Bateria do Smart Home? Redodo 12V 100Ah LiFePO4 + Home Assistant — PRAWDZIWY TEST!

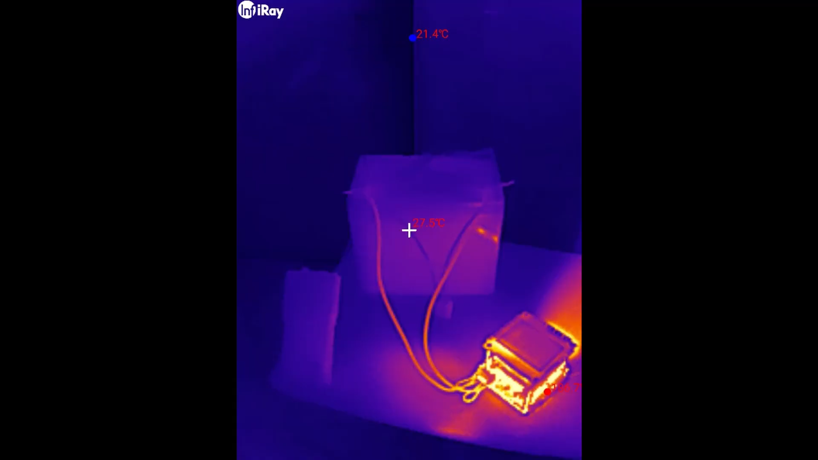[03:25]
Jeżeli chodzi o pomiar temperatury, spójrzcie, jest całkowicie niewzruszony na zmiany temperatury.
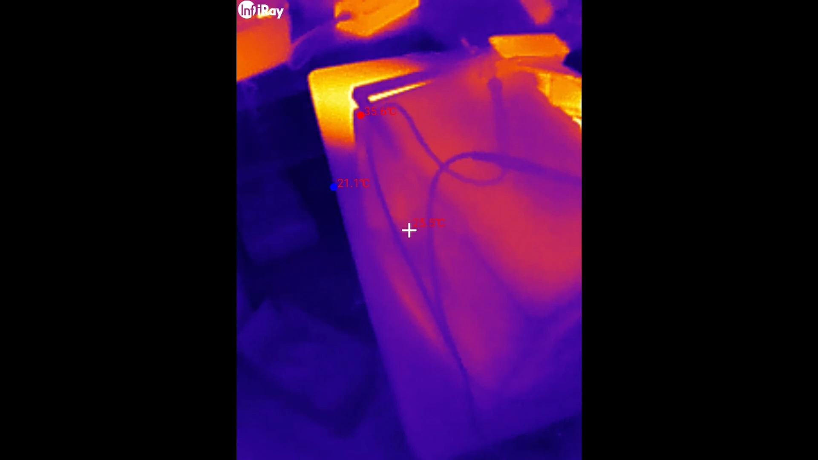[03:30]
Oczywiście podczas tak dosyć intensywnego rozładowywania 20 Ah stale płynie z tego akumulatora.
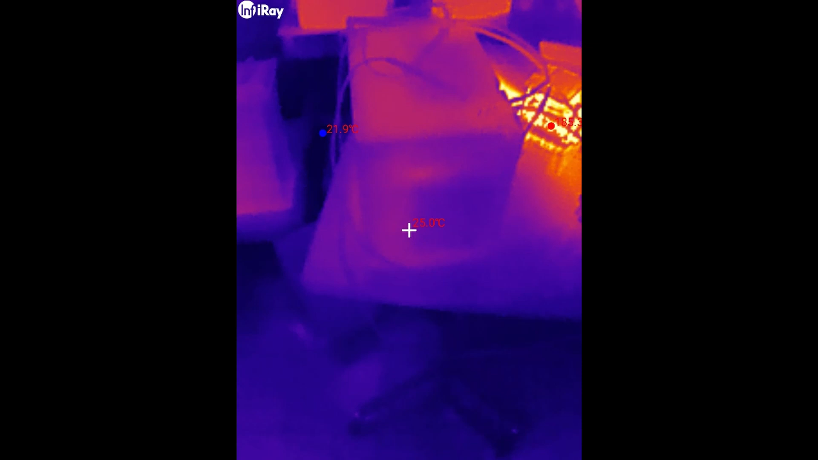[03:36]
On screen: min 21.9°C
A on utrzymuje wszędzie tą samą temperaturę w okolicach 25-26 stopni C.
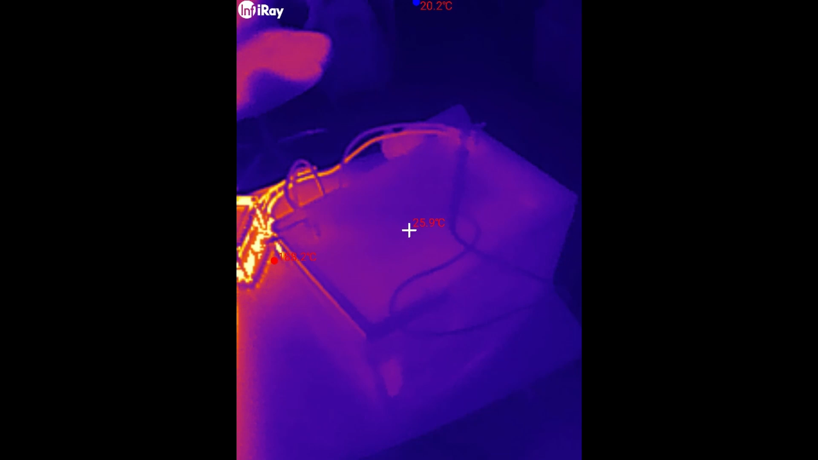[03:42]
On screen: spot 25.9°C
Tutaj oczywiście smuga ciepłego powietrza wyrzucana z obciążenia,
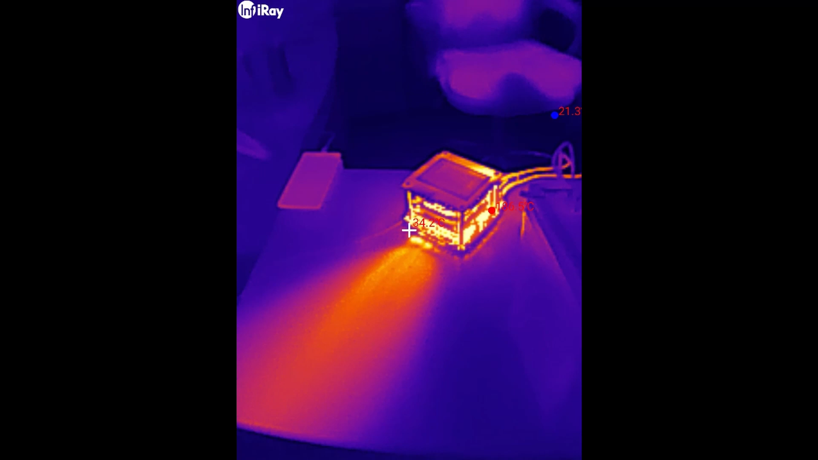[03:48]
które uzyskuje temperaturę 186 stopni C.
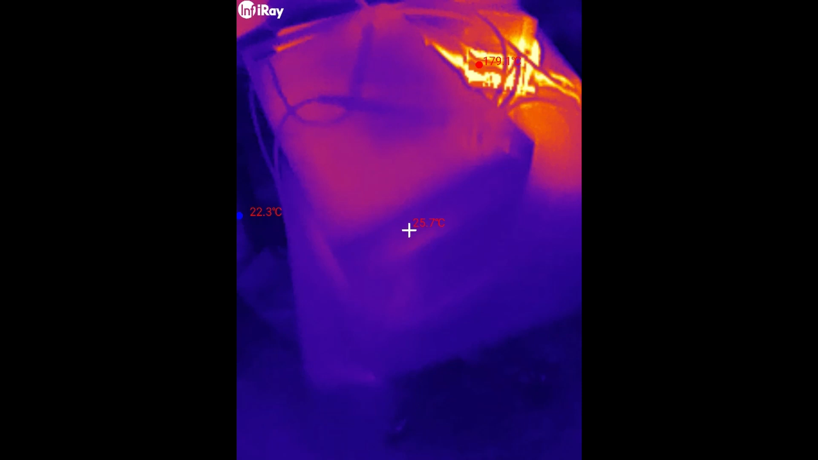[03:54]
On screen: min 22.3°C
A sam akumulator oczywiście bezproblemowo utrzymuje temperaturę. Tak jak widzicie tutaj.
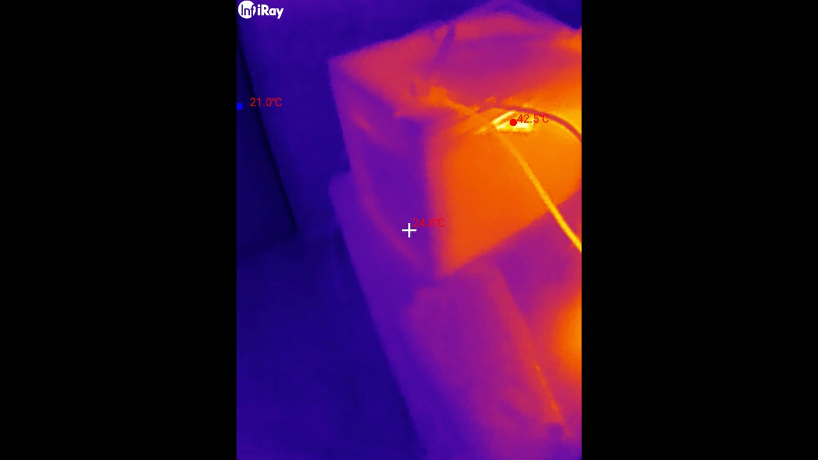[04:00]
Tu mamy temperaturę tak samo 28-28,5-29 stopni C.
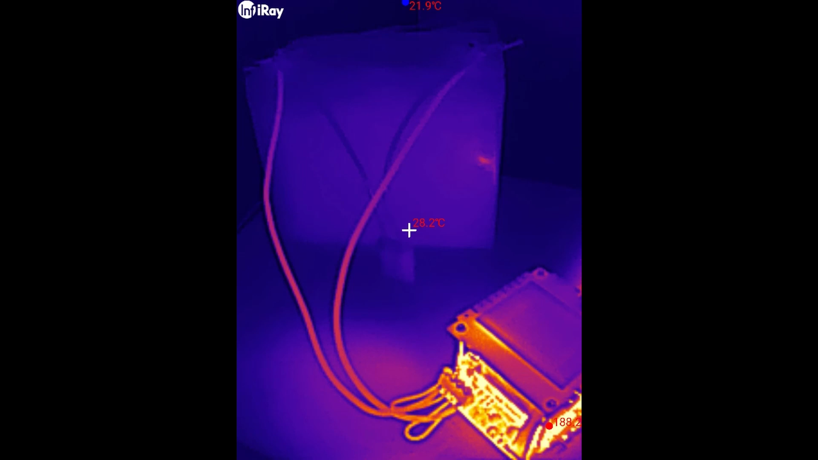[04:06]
On screen: min 21.9°C
I u góry to samo. Przewody troszkę cieplejsze.
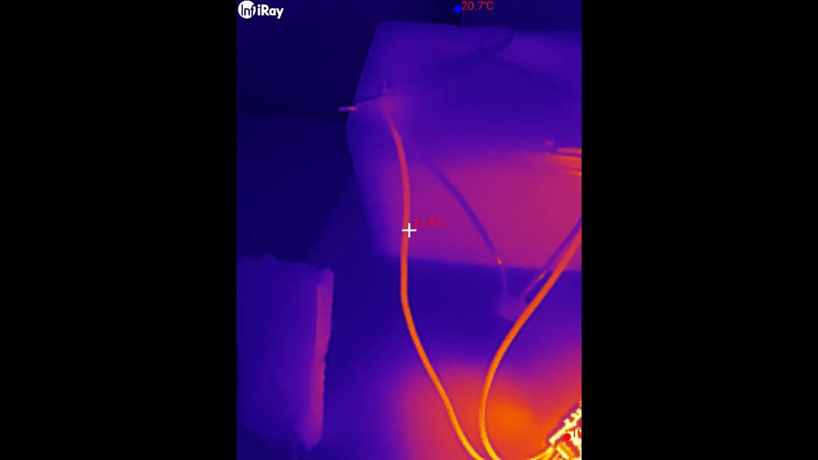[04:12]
Przewody mamy w okolicach 29-30 stopni C. Z racji obciążenia. Reszta trzyma temperaturę bardzo prawidłowo.